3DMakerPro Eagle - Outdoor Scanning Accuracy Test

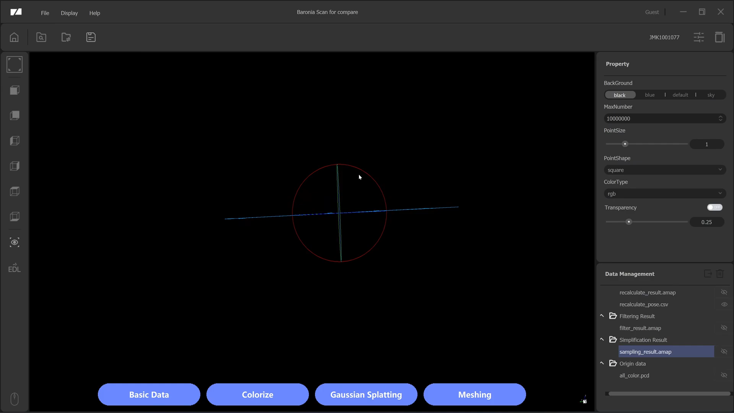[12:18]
Why. The. Colorized. Point. Cloud. Only. 10. Or. 15. Or. From.
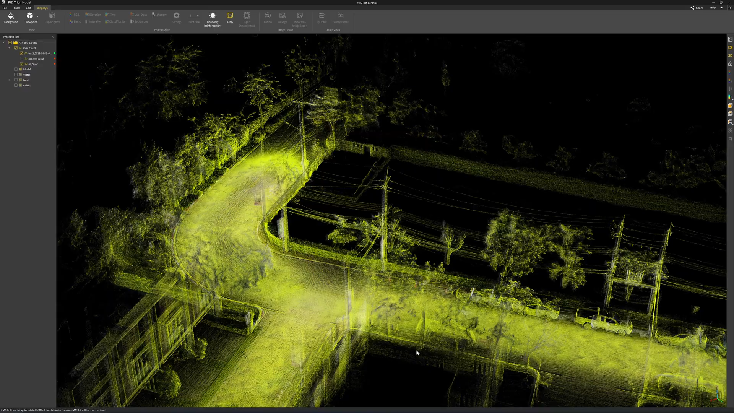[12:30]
The. The. Slamp. One. The result. From. The. Slamp. One. Is.
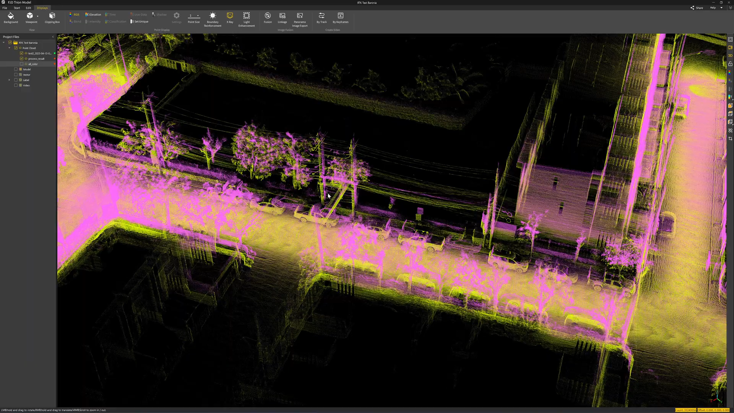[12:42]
Is. Too high. I mean. If you look at. The light pole. It's. About. Two meters. Away. and I think there must have been something really wrong with the slam algorithm. I have tried with the auto loop. Enable, it's the same.
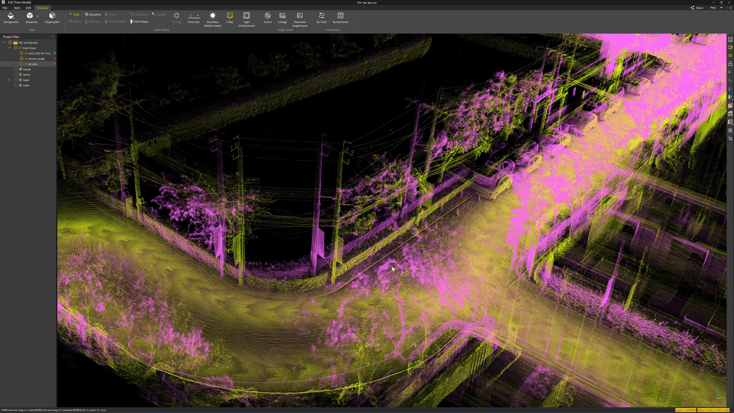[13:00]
I get the same result, same drifting alert